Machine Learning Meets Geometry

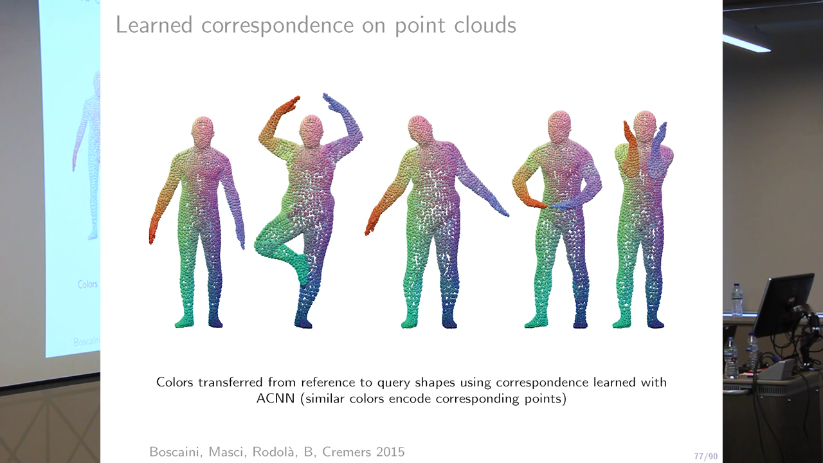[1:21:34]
Well, we don't have to compute geodesics anymore. We just need to compute heat diffusion. So, we just need the Laplace operator to be computable on point cloud. Or, I mean, you can also compute geodesics by using geodesics in heat. But then, I mean, you just need the Laplace numbers and the arguments. And then, you're done.